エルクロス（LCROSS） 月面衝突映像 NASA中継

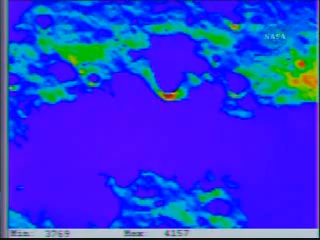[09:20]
And so you can imagine the sun beating down on the south rim of that crater. That's why it's showing up as red. This is all false color, of course. And, of course, we're aiming for the blue region, which is the permanently shadowed region here. The reason you have this many instruments is we're trying to tease out, particularly with spectrometers, the way I like to phrase it to people is we break light into its color constituents, and then we look for little squiggles superimposed and big squiggles.
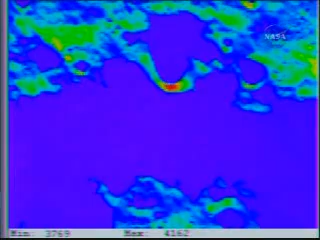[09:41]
Yes. And the little squiggles are hopefully the signatures of water and other hydrated minerals.
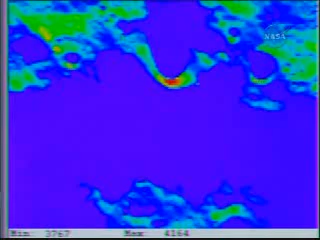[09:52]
The big squiggles are just the electronic noise in the cameras.
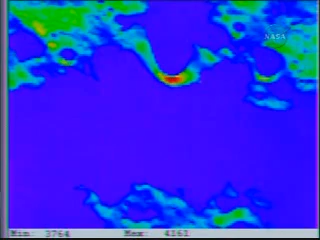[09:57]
And so even though the data will become available to us in the next few hours from the other…